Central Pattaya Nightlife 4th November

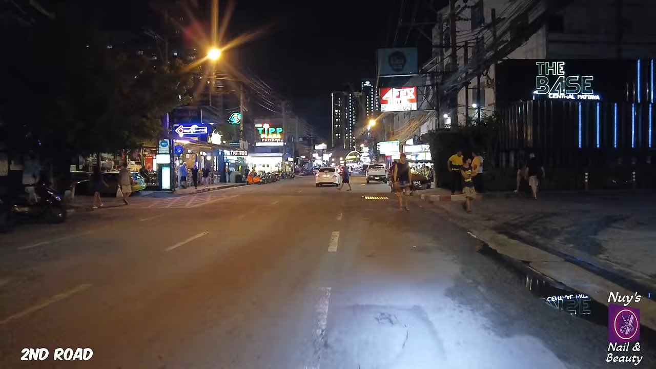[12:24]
A place called Akvavit, right on the beach. Or as close as you can get to the beach if you're on Jomtien.
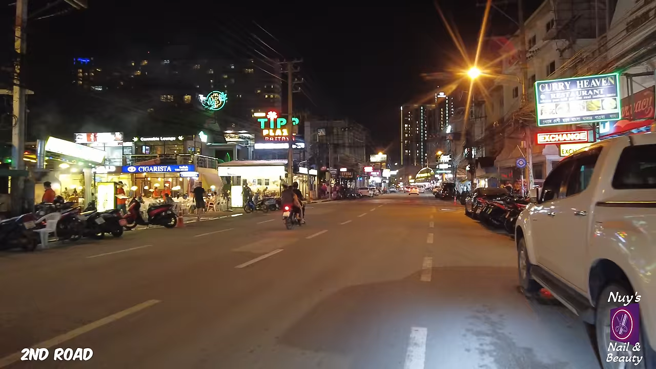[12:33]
Okay, so we're on Second Road just now. I'm going to take you a right into Soi Honey.